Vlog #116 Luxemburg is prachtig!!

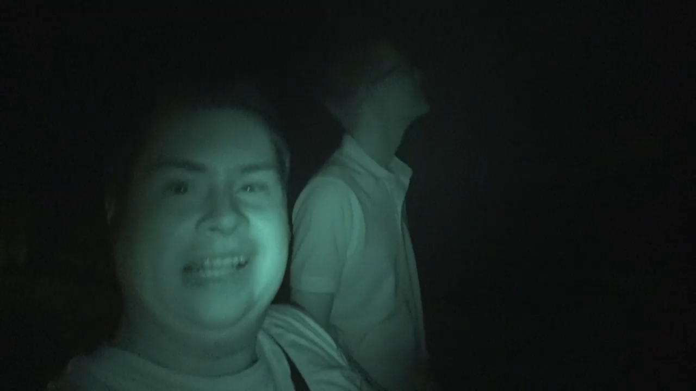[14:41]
Mensen, welkom bij de Nightshot. Ja, je zou denken van die jongens die zitten twee dagen, nou bijna twee dagen, zitten ze constant op die kermis, want ze zijn kermisfans. niet helemaal waar, hè, Kelly? Nee, dat is zeker niet waar. We zijn nu op een plekje in Luxemburg. We zijn net in het centrum geweest. We zijn vlakbij het station. Erg leuk centrum. Nu zijn we vlakbij het station en er staat mensen een brug.
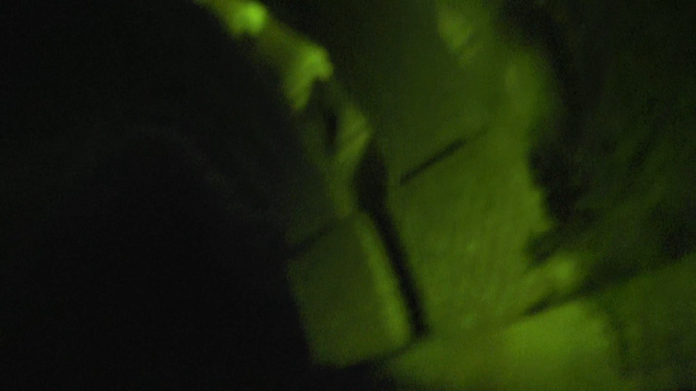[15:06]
Eigenlijk moet je dat zonder nightshot laten zien, want dit ziet er zo... Oh ja, dat ziet er heel raar uit. Wacht even, ik doe het zonder nightshot. Hoe zet ik die uit? Kan ik die zo uitzetten onder het ding?
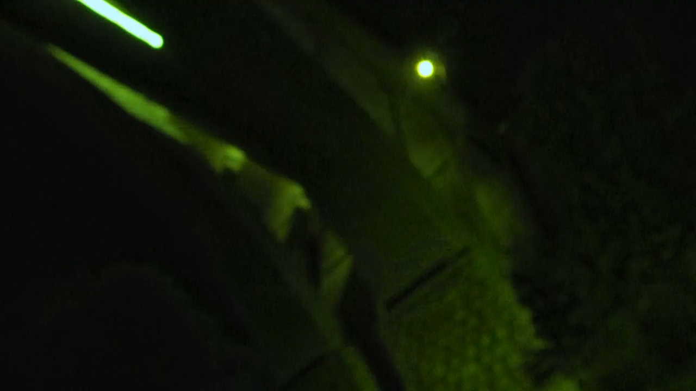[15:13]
Ja, hij is uit. Dit is zo mooi, mensen. Kijk hoe dit gebouwd is. Dat is geweldig.